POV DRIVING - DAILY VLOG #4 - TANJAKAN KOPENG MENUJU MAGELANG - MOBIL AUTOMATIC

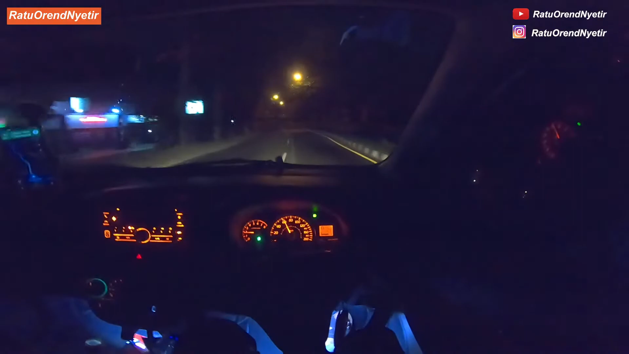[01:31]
Ini tinggal ngikutin tintasan Karena di belakang belum ada yang pengen nyalip Saya Saya kangkangen nih garisnya Jadi saya panduannya pakai garis marka ini Kalau ragu-ragu sama jalan bisa main dim Nah kayak gini Biasanya di jembatan nih Kasih idim
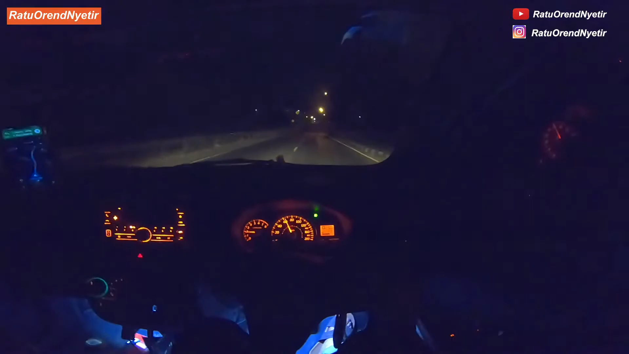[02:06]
Ini kayak lintasan balap aja Sendirian ya Semarang bawain Oke ngikutin jalan lagi Ini saya gak hafal jalan Saya tinggal ngikutin mobil depan Mobil depan lumayan kenceng juga Ini truck kita Jadi membuntutin gini lebih Enak Gak pecicilan matanya
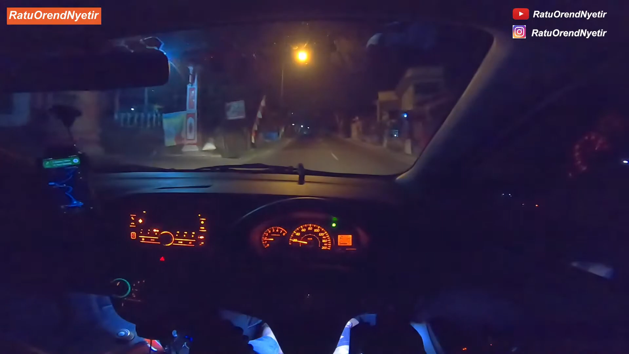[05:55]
Kalau untuk tanjakan gini Minimal 1500 200 atau diatasnya Oke gak ada papasan Kita kasih lampu tembak Lampu dim